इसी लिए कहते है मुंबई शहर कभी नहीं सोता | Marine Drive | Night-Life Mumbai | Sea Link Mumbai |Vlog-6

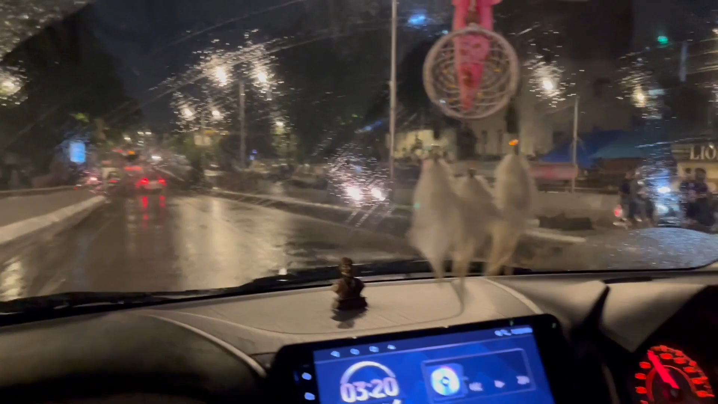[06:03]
फाइनली हम लोग इदर पाँचे अभी जेजे फ्लावर अभी दस मिनट में मरी ड्राइब बहुच जाएंगे टाइम बता ताइम बता नोस्त क्या है और
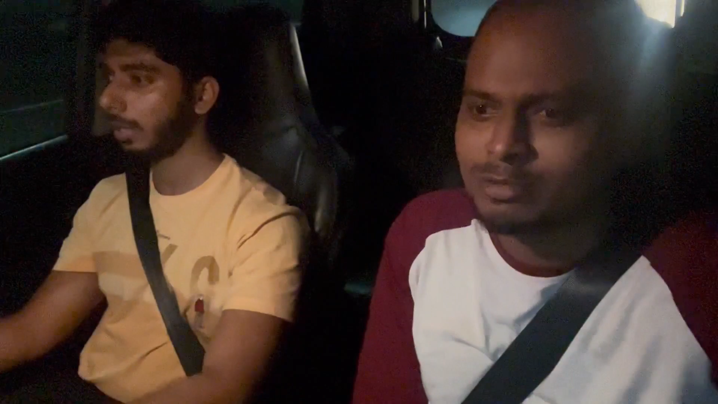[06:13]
पूरा ट्राक ट्राफिक तर जिसमें हम लोग निकाल भी नहीं सकते हैं जो है जो है जलते
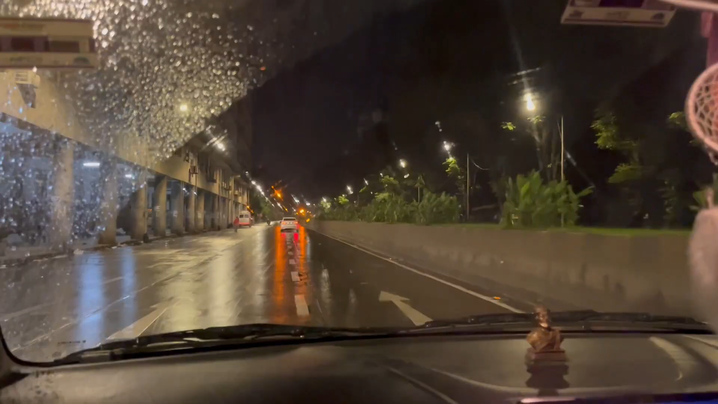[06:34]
हैं यह पुरा CST स्टेशन यह से स्टार्ट हो गया आपको अर्मस्ट अब यह आगे देखने विली का CST स्टेशन
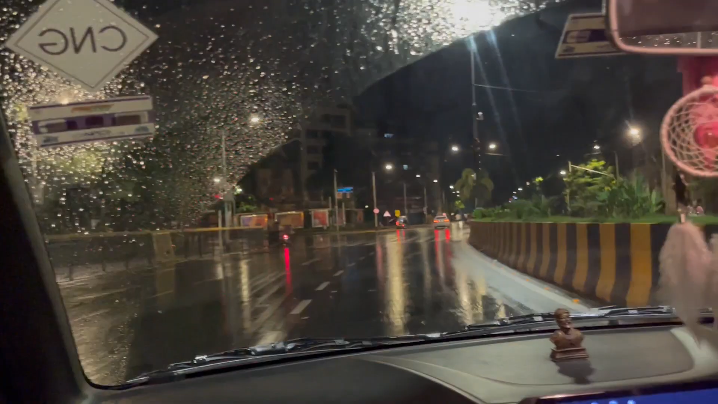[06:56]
पूर्ज गया फाइनली यह मरेंस है अभी दिखने ही रहा है इसके लिए बट आगे पूरा इसके आगे पुरा समंदर्ट
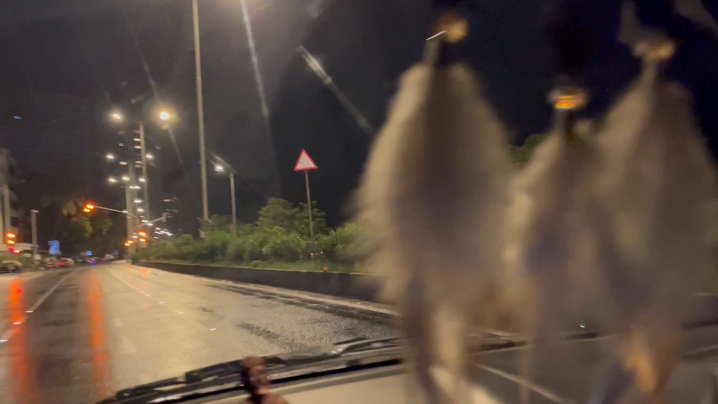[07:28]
यह पूरा इरिया ना यह मरेंस के वह समंदर्ट है और
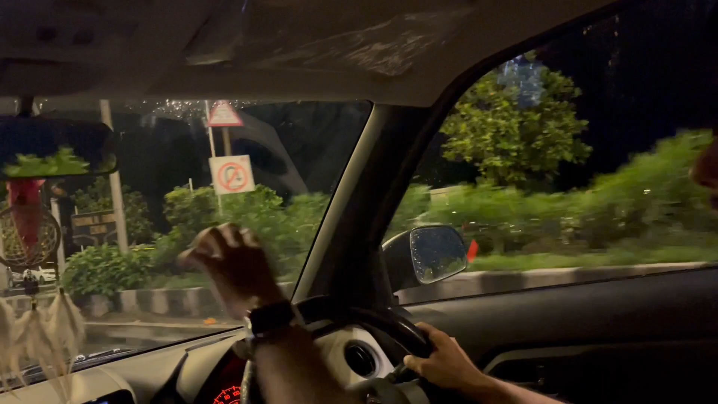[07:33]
यह पर यह पर जितने भी होटेल्स लेन ना यह पर यह पर यह पूरा ड्राइव अला इरिया अब यह लोग लेट पहुचे
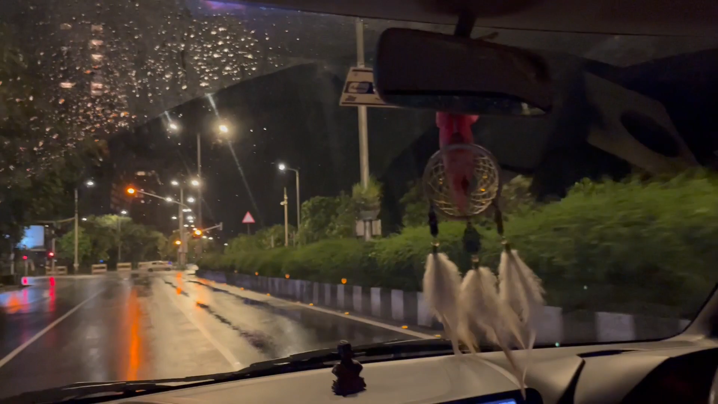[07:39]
इसके लिए इतना खाली नहीं तो सटर्डे नाइट को यह कभी इतना खाली मिलता नहीं
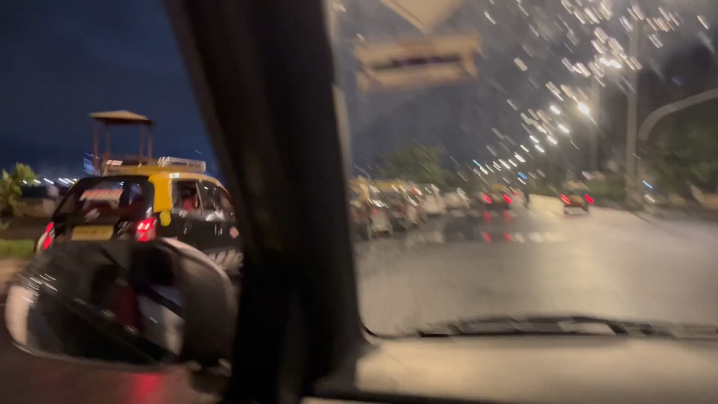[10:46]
कि यह पुरा ड्राइब बेर और यहां पर राज को ड्राइब करने भी मज़ा
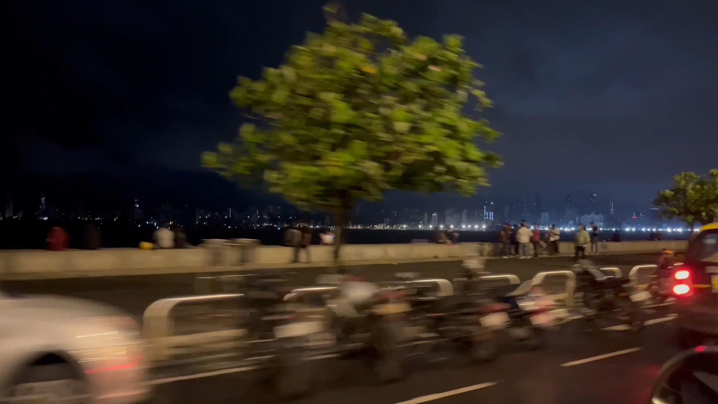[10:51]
थे जिन में थोड़ा बहुत रादे बहुते ही उसके
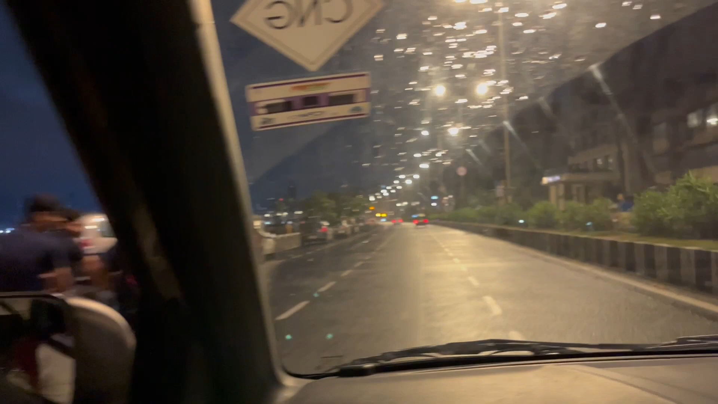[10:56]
जादा ट्राइब और यहां पर आपको सारी महंगी-महंगी गाड़िया देखने गड़े जितनी भी ए जब मोश्टली सेटर्डे नाइट को कि अब लोग यहां पर आज दे अपनी मेंगी में इसलागे
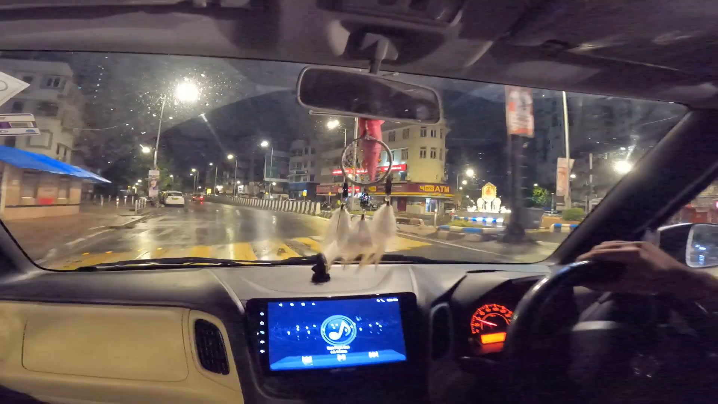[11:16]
मुंबई का फेमस सीलिंग अब लोग यहां पर आएटे
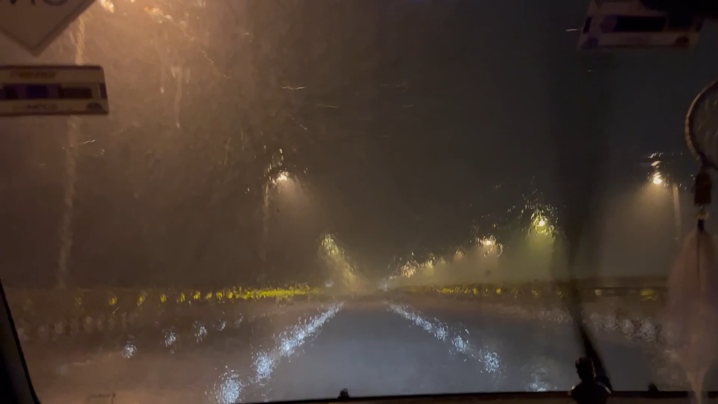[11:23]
हम अब लोग को भी खानी के लिए नाहीच पे गया रहता है पुरा खाली रहता बार इस बहुत जादा तरी आ रही है तो कुछ नहीं निकने ओ कि टोर भी घिसे कुआशार के गली कैने है